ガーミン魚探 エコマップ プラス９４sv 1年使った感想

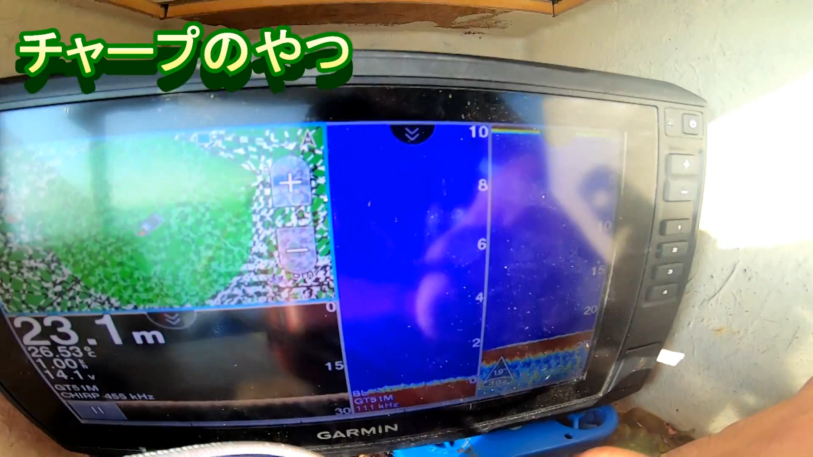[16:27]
On screen: depth 23.1 m
ちなみにこのバックアップ
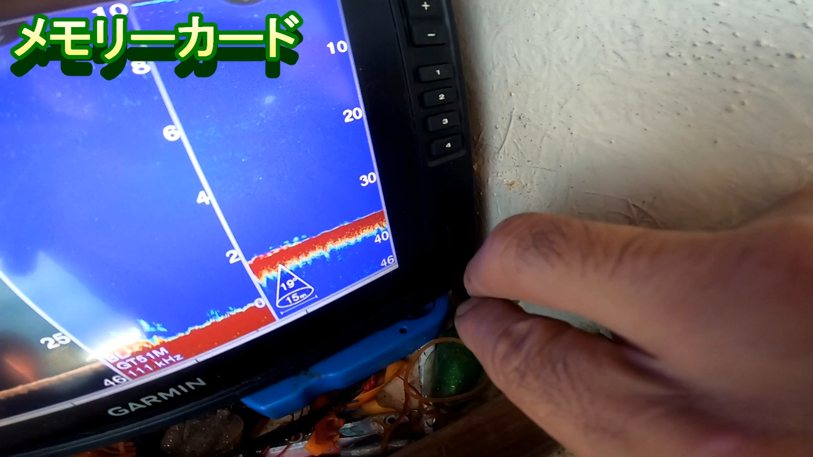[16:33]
ガーミンエコーマッププラスはここにSDカードマイクロSDカードを入れるってバックアップをできるんですけど